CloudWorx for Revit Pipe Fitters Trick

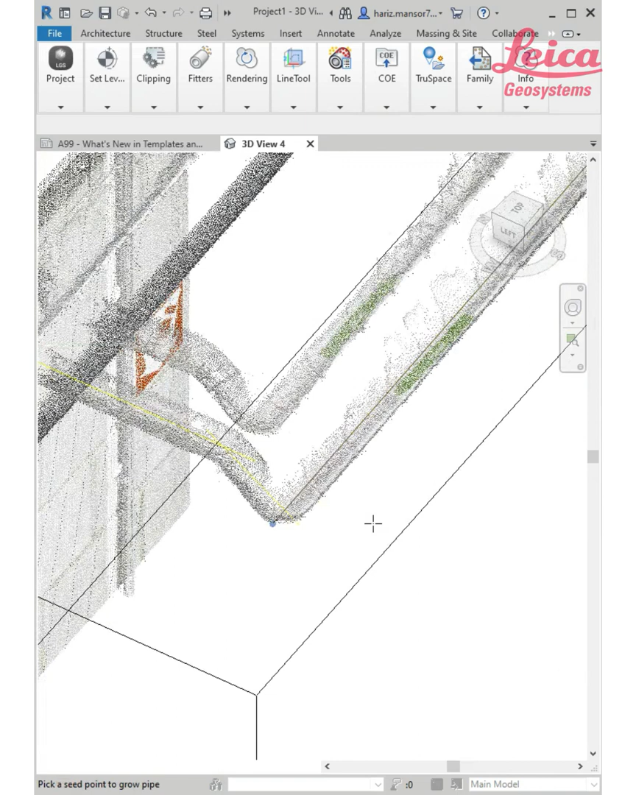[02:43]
i'm going to change the visual to somewhat more obvious i press sd so i can see it clearly all right no it's not
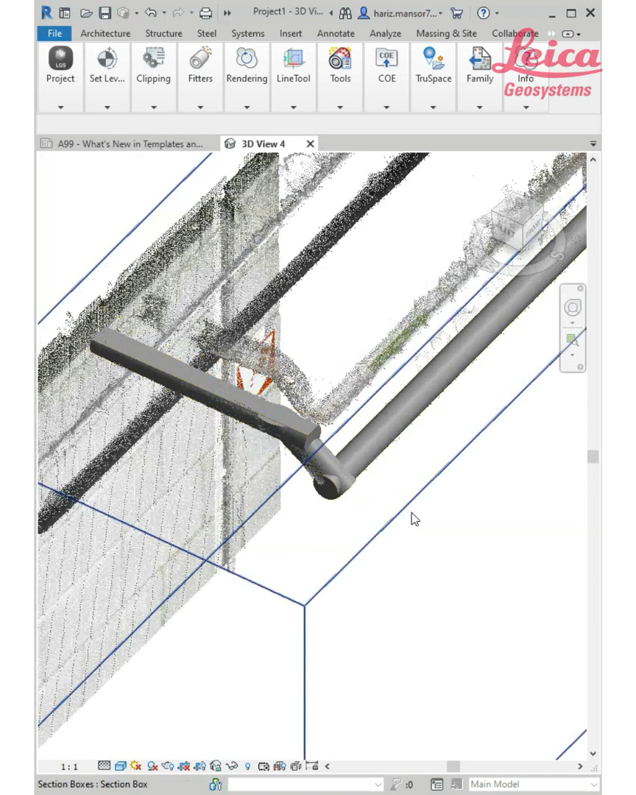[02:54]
a cut um pipe actually i just bring it up so i can see clearly now
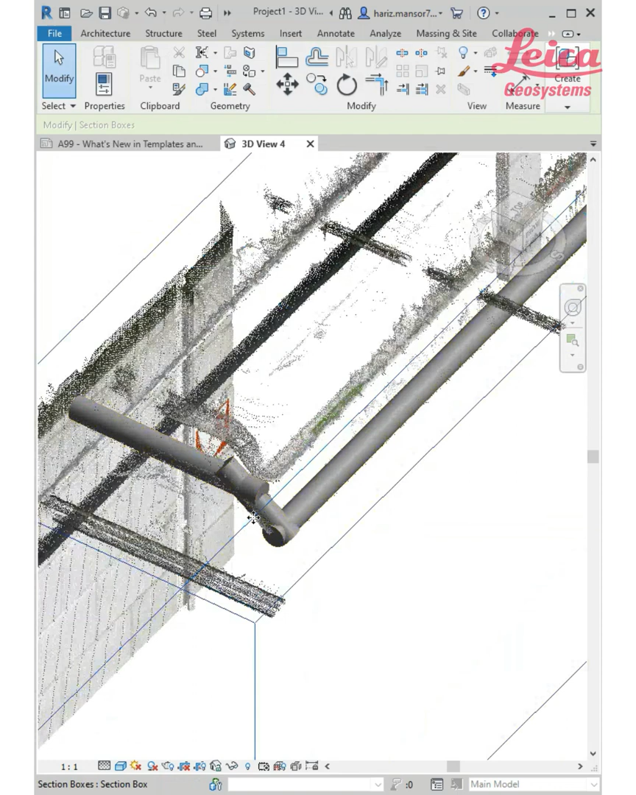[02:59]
here's the trick so of course um you can actually drag and you
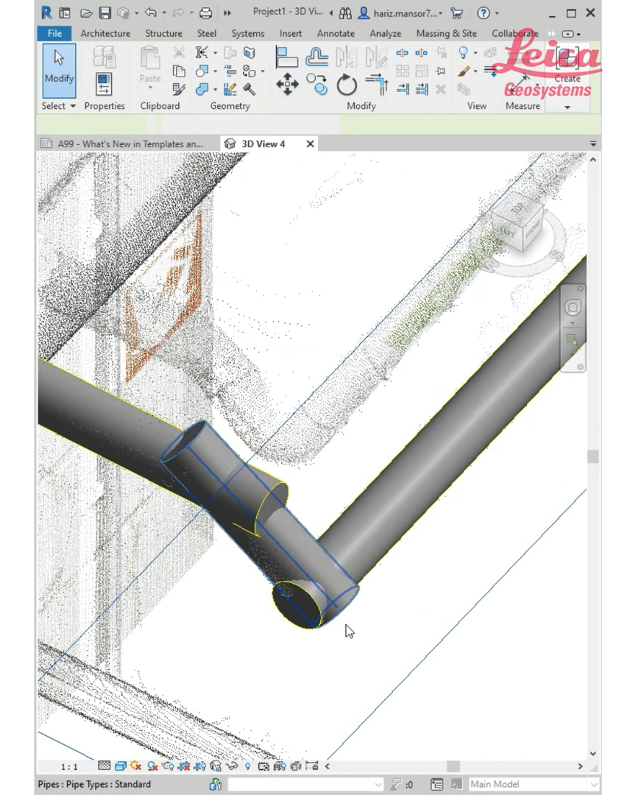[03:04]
know try to press shift just to simply drag it along to i mean the line based on that uh and angle and so on but uh what you can do is actually by using
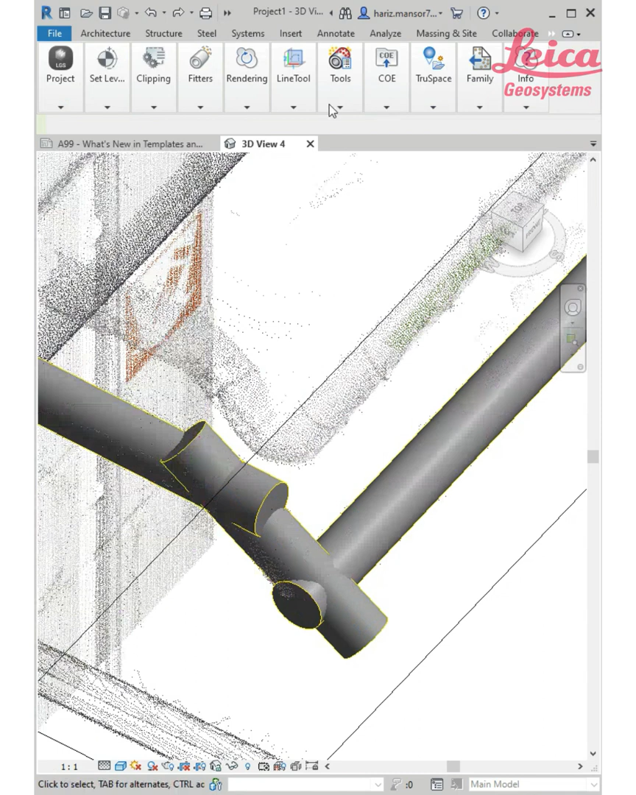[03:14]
this fitters connect system right so let me just go and do that by using this connect system i can just pick one and two and
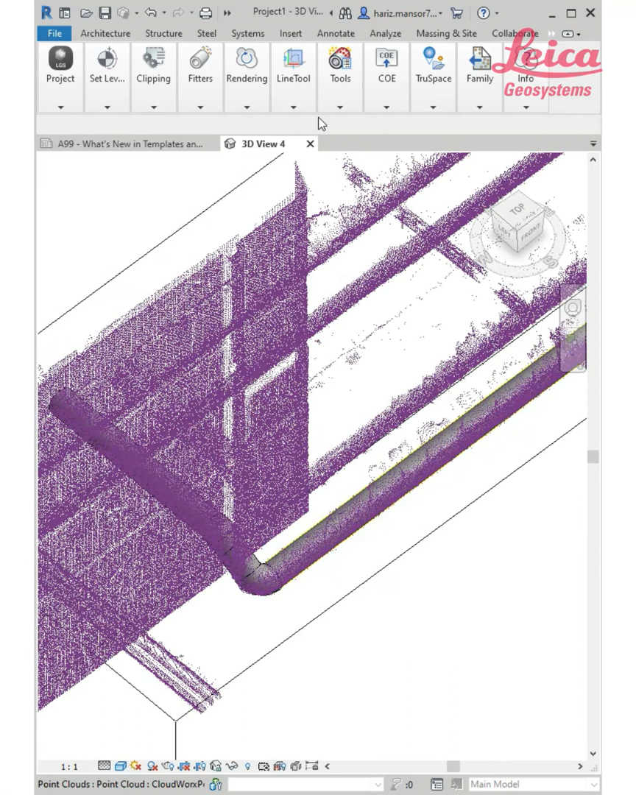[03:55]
here i can change the rendering to intensity you can see the
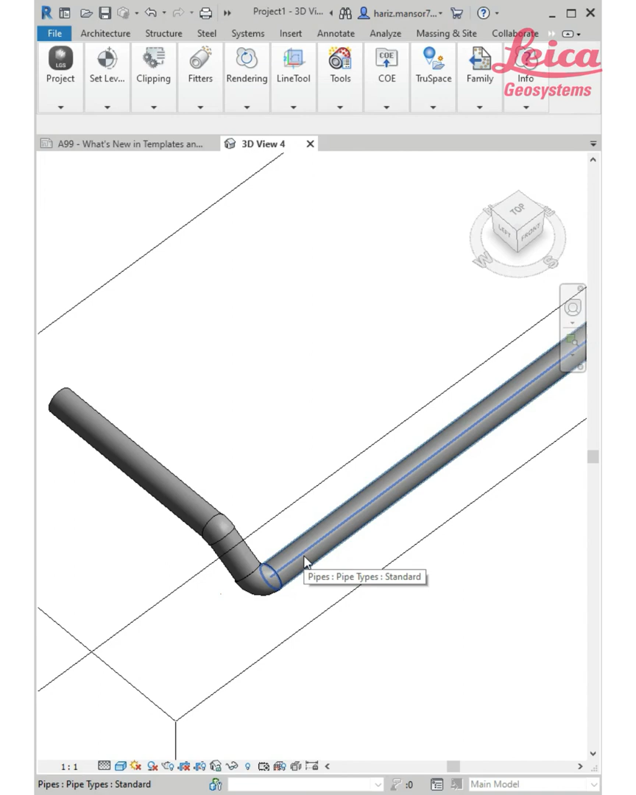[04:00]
tool all right distributors tools try to create as much as
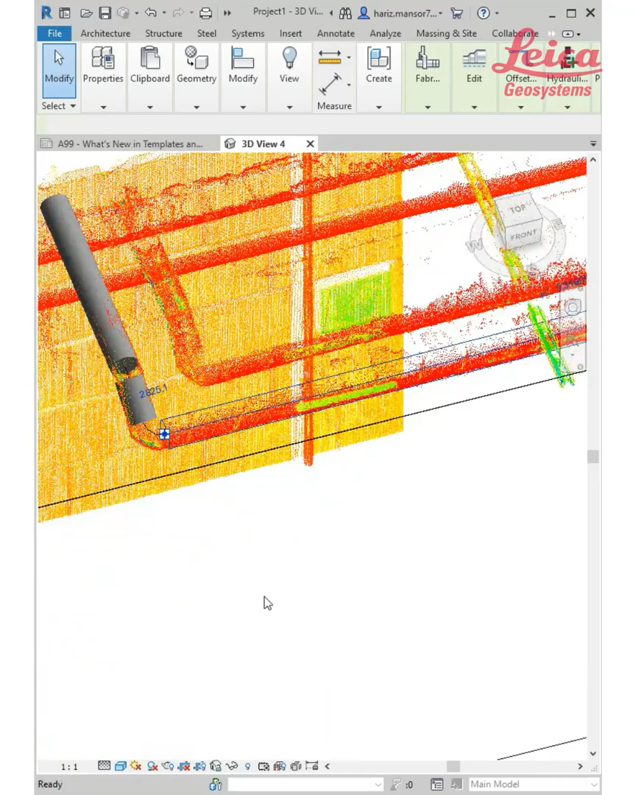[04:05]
it can according to the point cloud data of course you need a better
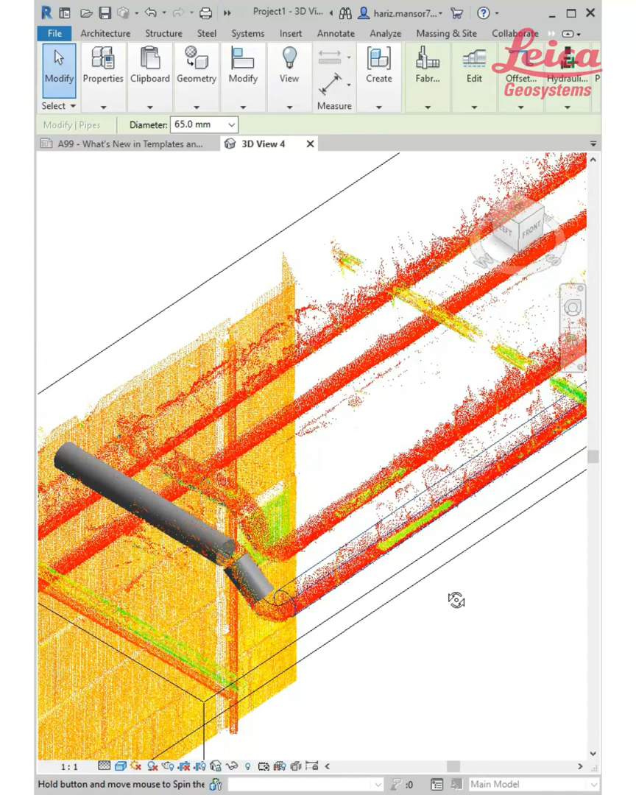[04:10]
scan data from a better scanner such as like radio system all right so i hope this is beneficial for all of us let me know if you want to know more tutorial right take care